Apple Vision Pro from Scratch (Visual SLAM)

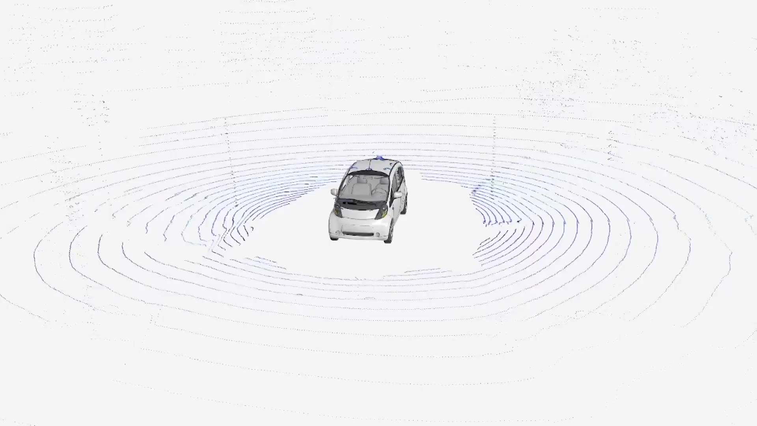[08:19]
Now a big part of why Slam is so hard is because in the real world, sensor measurements are noisy.
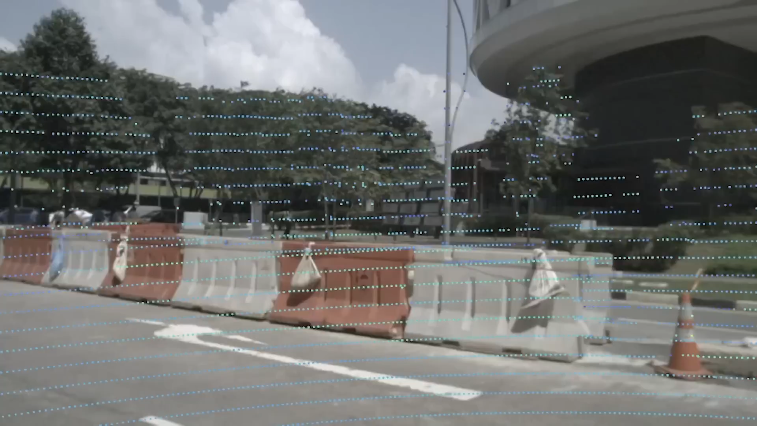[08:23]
Even for a camera. You see, the estimated depth values are not always perfect.
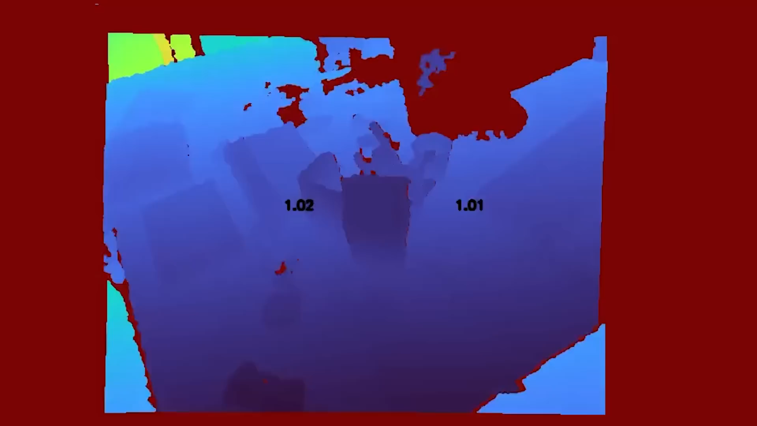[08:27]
Even when we're matching features across frames, sometimes they're wrong. Now these could be due to a variety of reasons.